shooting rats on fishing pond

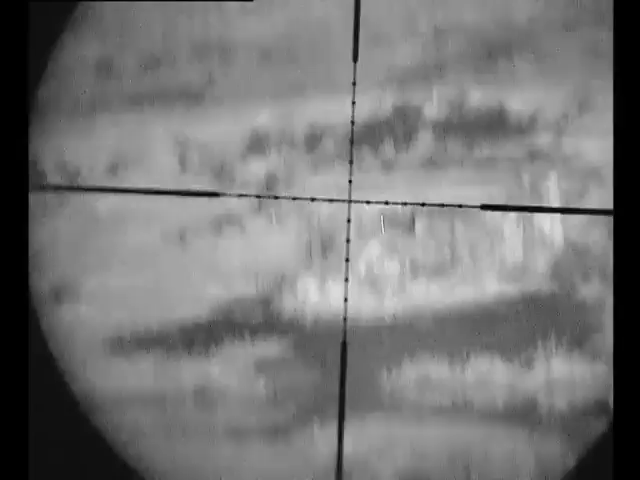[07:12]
Oh, I'm dead. His mate run off, but he didn't. And his other mate's on the bench. Missed him.
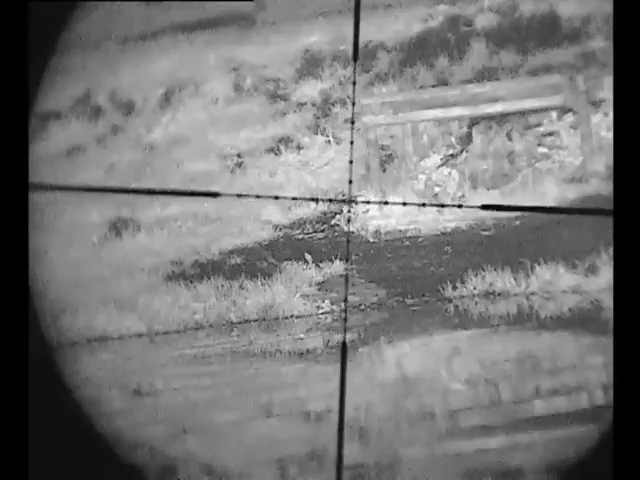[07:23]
That's tail still waggling here.
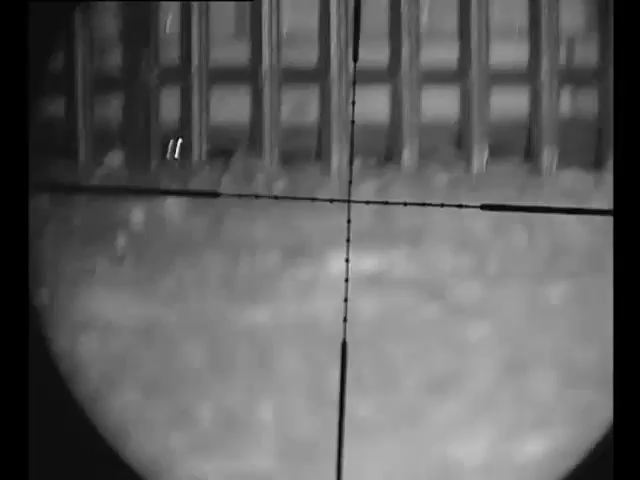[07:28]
Straight through the head. His mate went that way. Did his mate think?
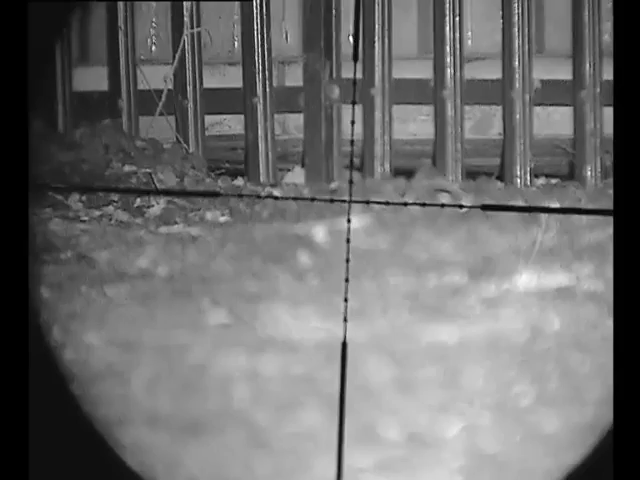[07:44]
He's just behind that board. Got him another thing. I'm gonna have a look.